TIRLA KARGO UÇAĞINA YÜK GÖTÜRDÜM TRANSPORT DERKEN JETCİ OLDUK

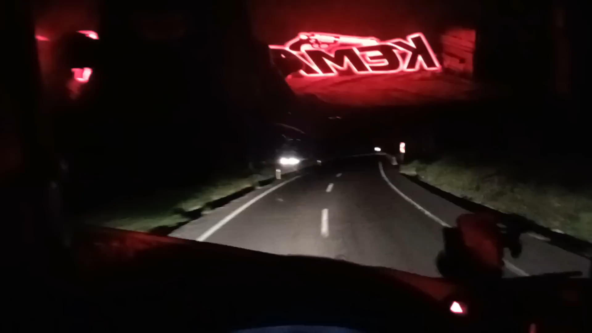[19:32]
Çok saçma gelecek ama uçak bizi bekliyor. Benden önce bir araca yüklemişler. O aracın termokini çalışmadığı için arıza yaptığı için ondan boşaltıp bana yüklediler.
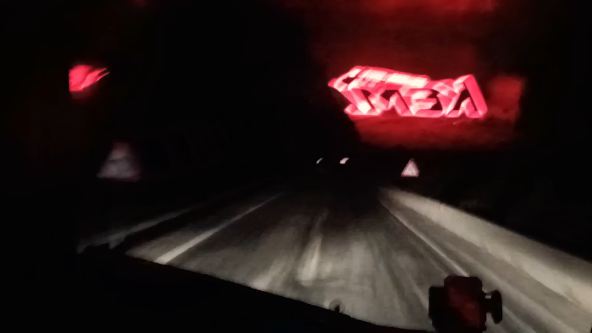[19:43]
Biz de şimdi yetişmeye çalışıyoruz. Vallahi aşırı sarsınıyor araba.
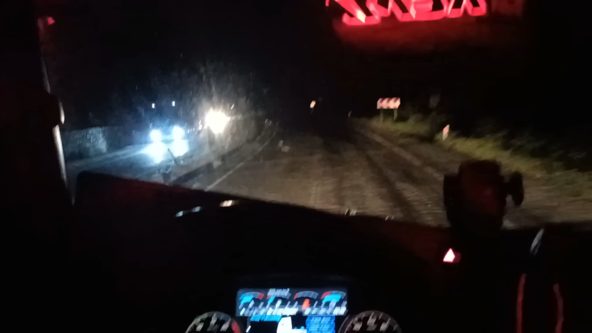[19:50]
ama yapacak bir şey yok. Yavaş abi ayran yavaş.
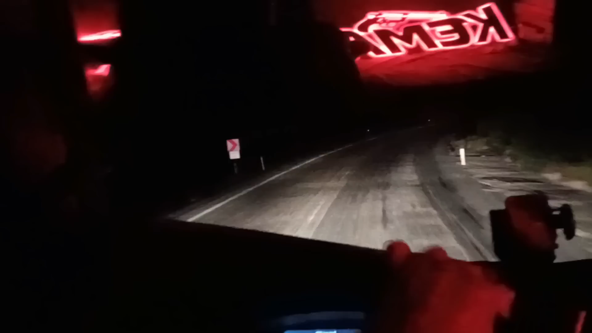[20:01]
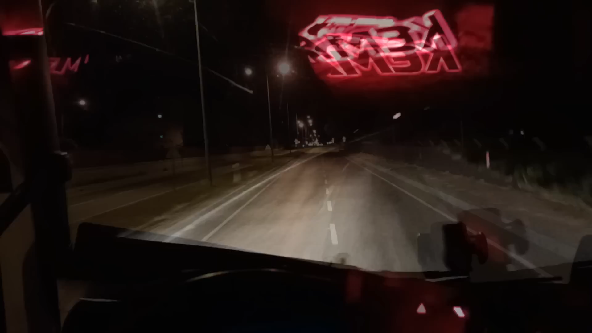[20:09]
Evet arkadaşlar saat 2.44 şu anda sökeğe ulaştık. Sökenin meşhur deniş kavşakları var. Böyle büyük bunlar bizi biraz yavaşlatsa da
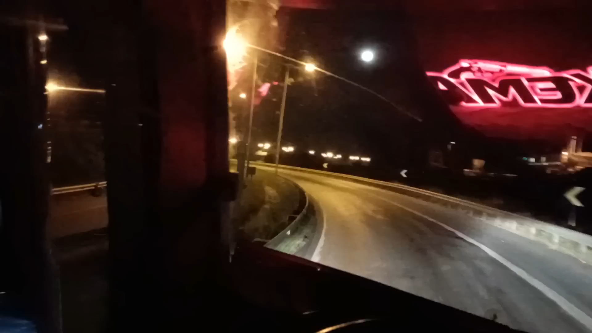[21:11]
Aydın İzmir otobanına yavaş yavaş gidiyoruz bakalım. Saat bu arada 0306 yapıştırdık gidiyoruz. Kaç kilometre kalmış? 57 kilometre otobandan çıkmamıza var. 70 kilometre falan olması lazım.
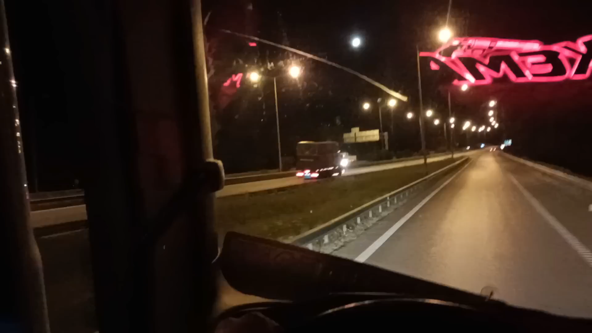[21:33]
57 veya 60 3 kilometre daha eklesen 60 kilometre falan yolumuz var. Saat 4 4 olacağız inşallah. Öyle tahmin ediyorum veya 4 buçuk civarı. Haydi bakalım. Torbalı 54 İzmir 89 Yürüuz abi. Devam.
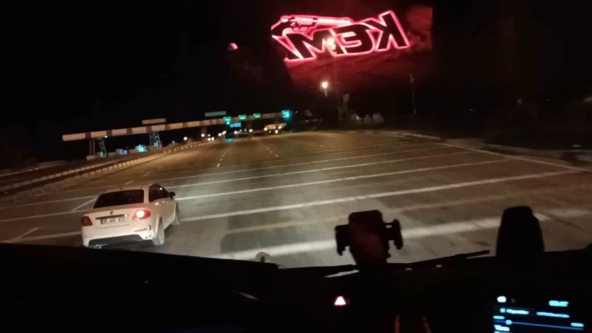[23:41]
Evet arkadaşlar Adnan Menderes havalimanına geldik sayılır. Aynen olayda döndük müydü gelmiş olacağız diye tahmin ediyorum bakalım. Aynen havalimanına geldik Adnan Menderes havalimanına dikkat araç kontrolü lütfen aracınızın farını söndürünüz diyor.